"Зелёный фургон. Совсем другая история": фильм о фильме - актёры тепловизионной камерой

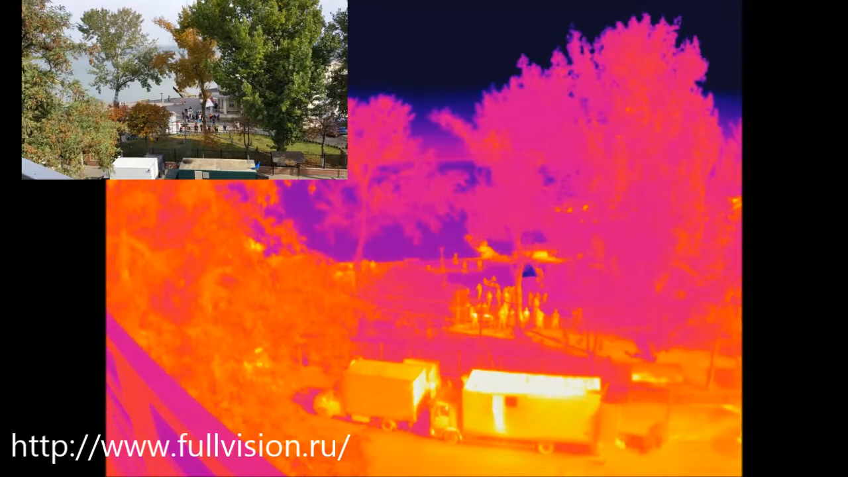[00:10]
Съемки съемочной группы Которые снимают ремейк культового фильма Зеленый фургон Сейчас вы видите съемочную площадку На которой актеры изображают какую-то сцену В каком-то ресторане Вот видите, официантка подает на стол какую-то еду Это главный герой, судя по всему Рядом стоит мужик с микрофоном Так что это, видимо, эпицентр съемки На заднем плане ходят статисты В одежде времен конца Великой Отечественной войны То есть можно догадаться, что сюжет фильма происходит в это время